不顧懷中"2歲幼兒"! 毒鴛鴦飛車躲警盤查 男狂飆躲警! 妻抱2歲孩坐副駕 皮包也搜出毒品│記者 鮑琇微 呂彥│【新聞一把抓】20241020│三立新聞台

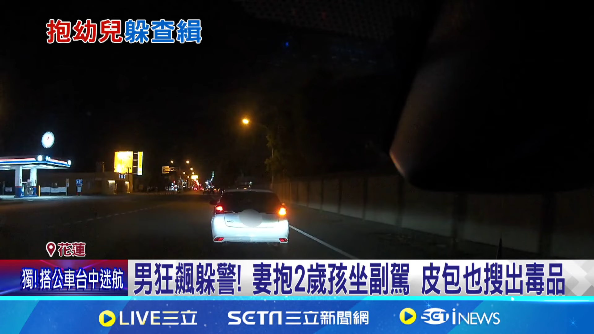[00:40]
没想到白色轿车先是打灯，假装要停车，下一秒却突然踩下油门加速逃逸。警方紧跟后头，白色轿车一路狂飙，违规逆向，甚至差点撞上一名机车骑士。警方请求支援警力，最后在国民五街巷口前后包夹，成功拦截逃逸轿车。